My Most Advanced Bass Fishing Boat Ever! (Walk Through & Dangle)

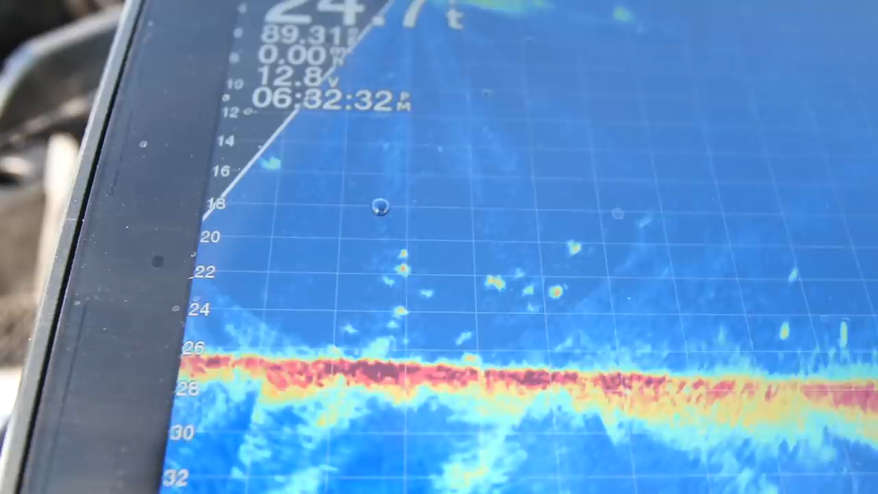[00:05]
That just looks like a swarm of bees down there. That is awesome.
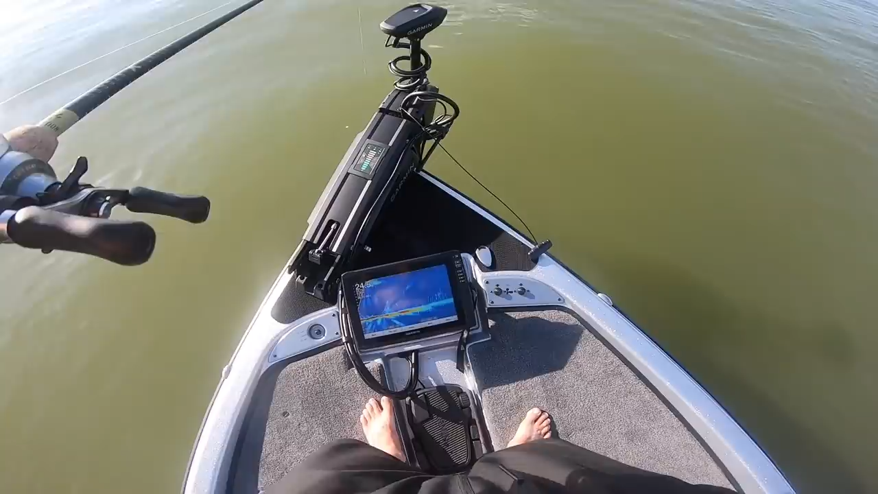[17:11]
Look how many there are. Look at this, look what is going on here. This is dang near cheating.
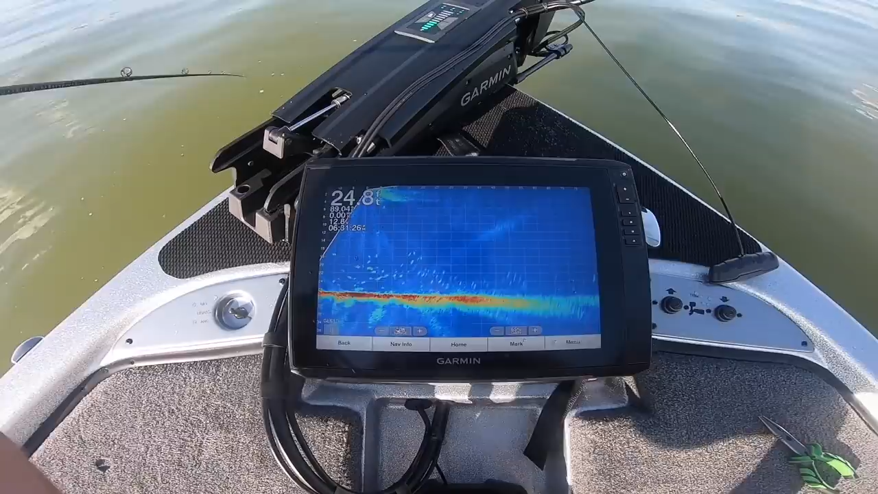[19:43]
Oh my gosh, you can see them coming up. This is, and they're literally coming up right in front of the boat though. Look at that. Look at that, this is insane. Look at him now. We're covered up, got him. Covered up, and they're juicies. Look behind me, they're surfacing.
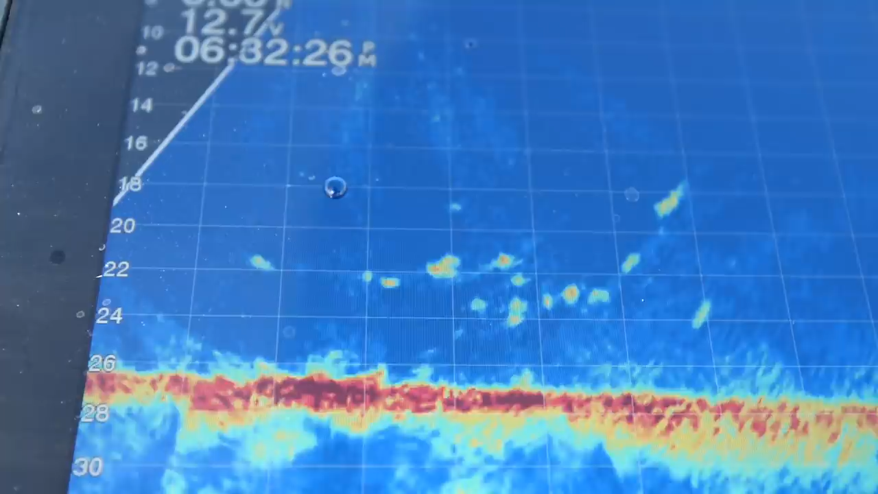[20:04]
It just looks like a swarm of bees down there.
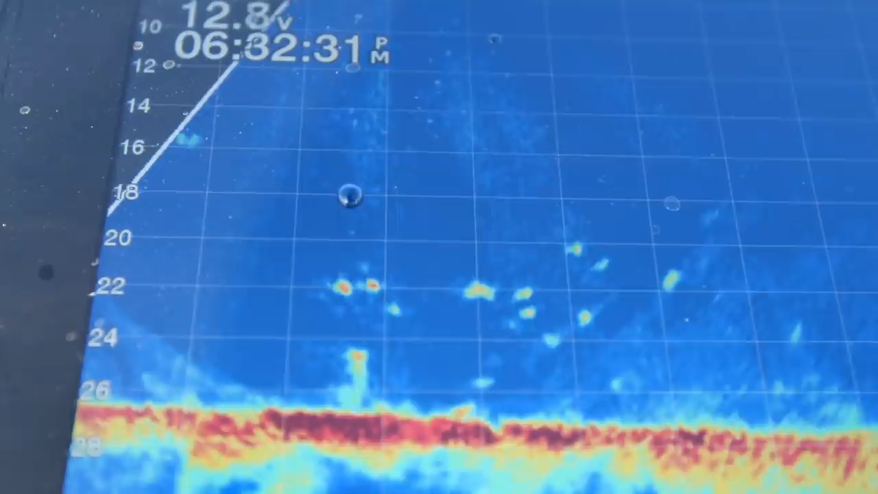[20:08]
That is awesome.
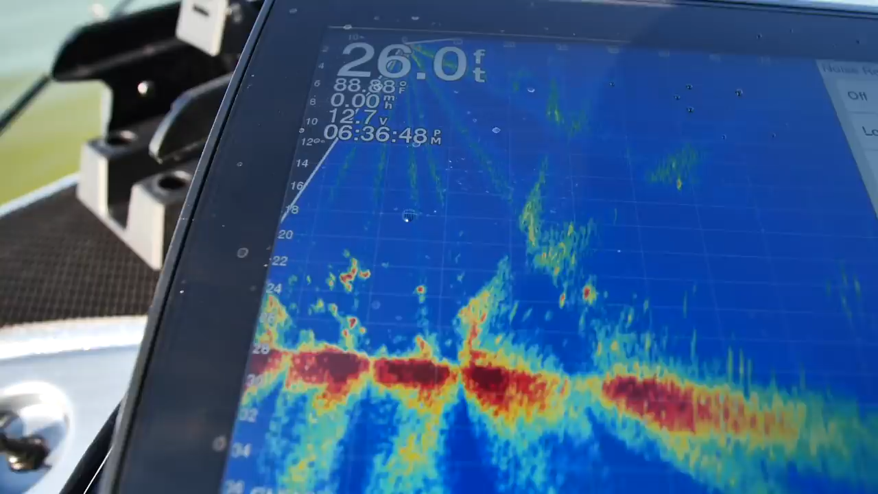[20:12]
On screen: depth 26.0 ft
Look at what's going on. Here's the school of fish, okay? I'm gonna drop my lure down.